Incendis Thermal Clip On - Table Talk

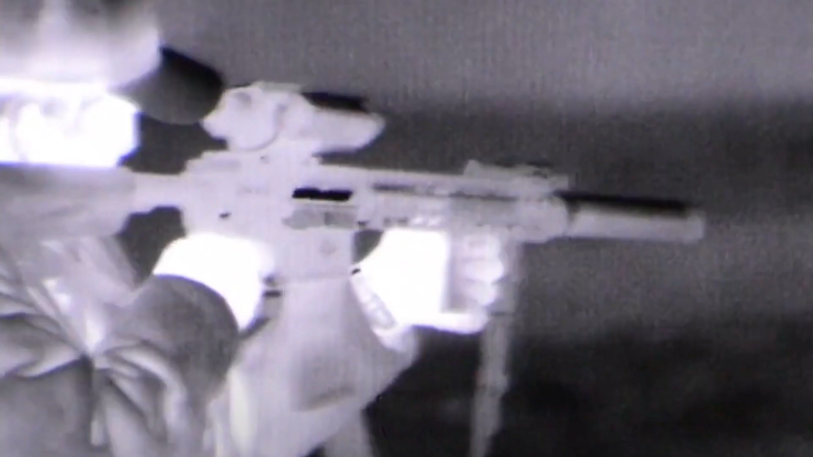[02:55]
Here we have white hot, black hot, green hot, and red tracker.